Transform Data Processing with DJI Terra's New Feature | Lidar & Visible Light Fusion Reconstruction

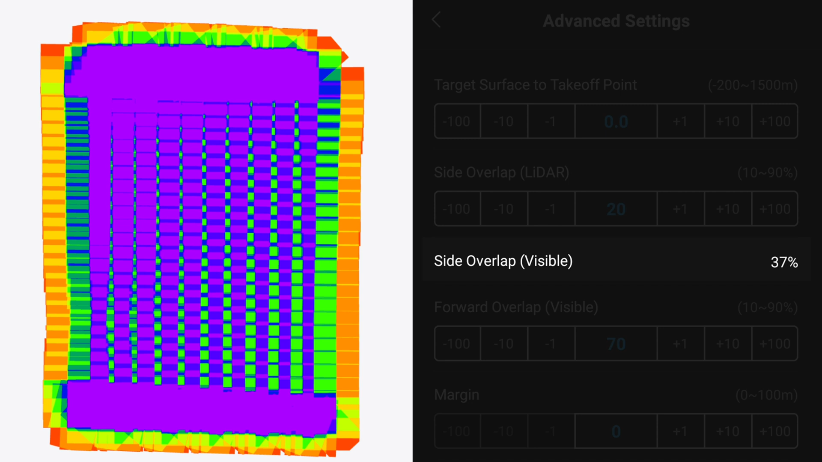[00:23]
But since the default overlap required for LiDAR reconstruction is not sufficient for photogrammetry,
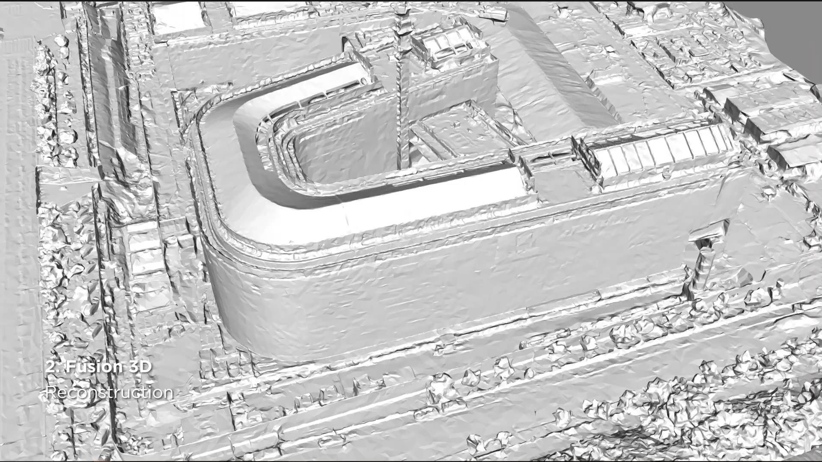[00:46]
This new function can also be used for generating 3D mesh models.
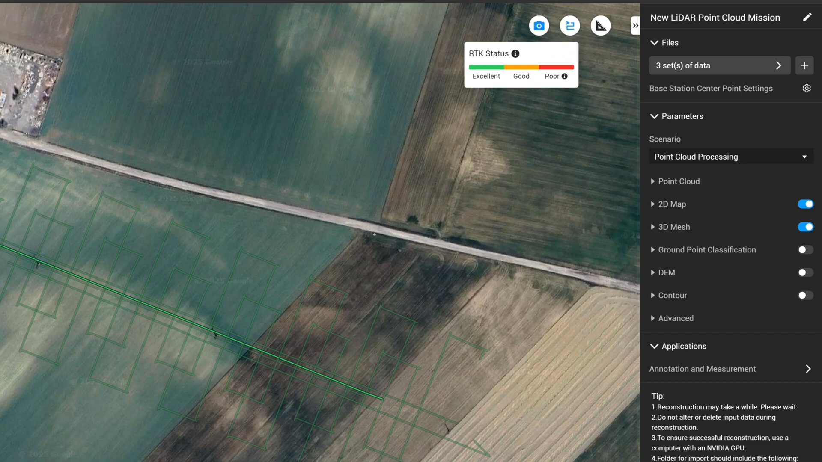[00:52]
If you would like to create a model for complex or hollow structures such as substations,
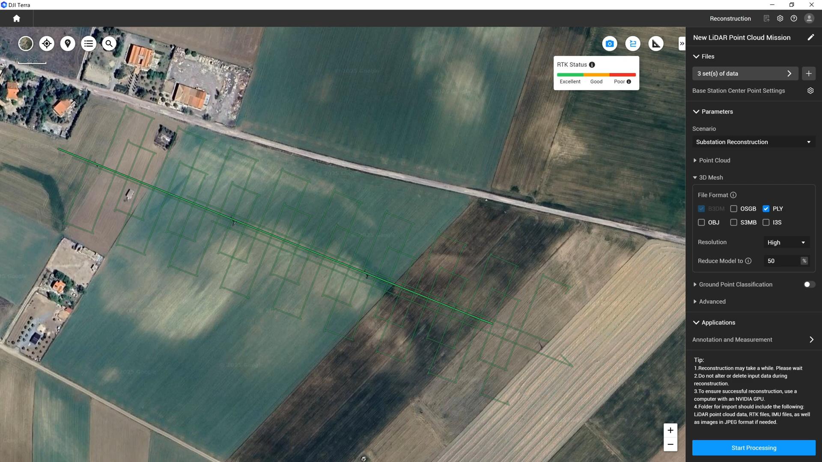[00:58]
pylons or bridges,
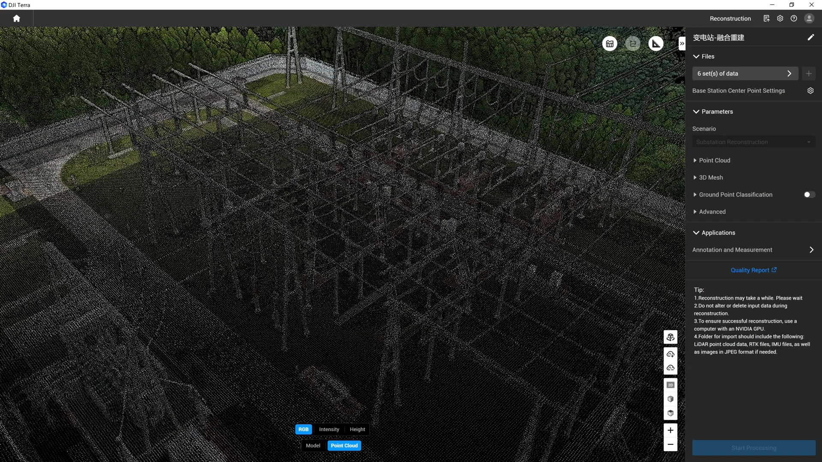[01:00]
it is recommended to use substation mode in DJI Terra settings.
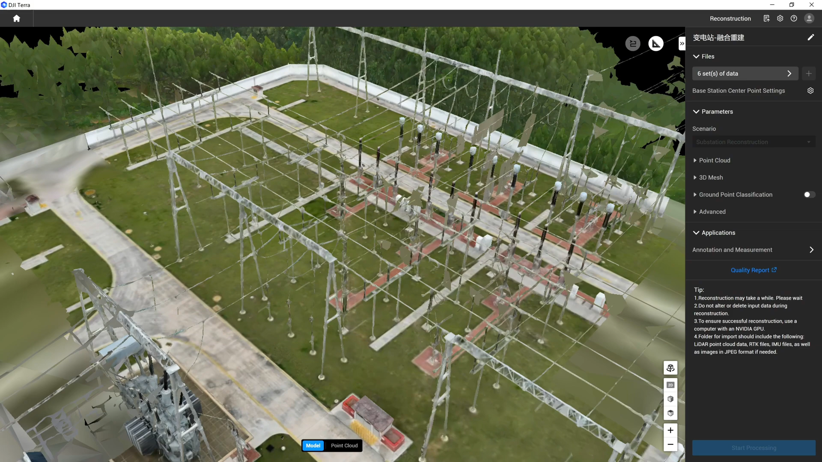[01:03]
Now mesh models with surface and textures can be created in addition to point clouds.